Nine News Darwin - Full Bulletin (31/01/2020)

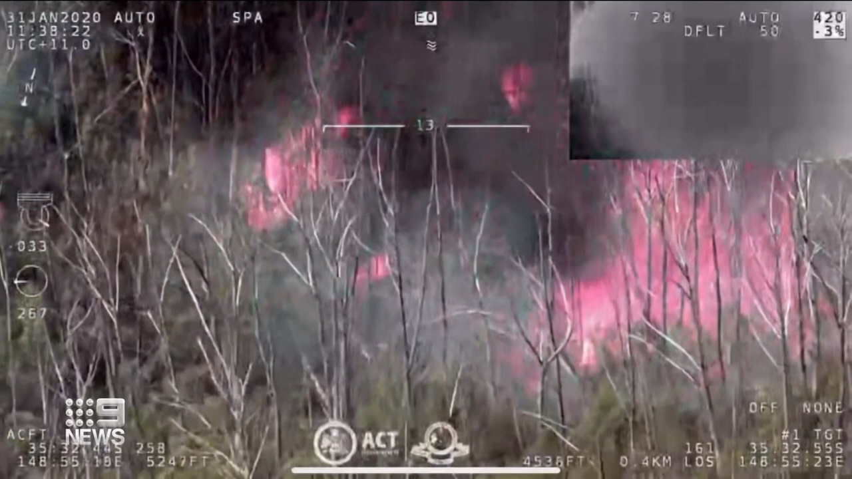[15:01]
The ACT is now facing the worst bushfire threat since the devastating fires of 2003.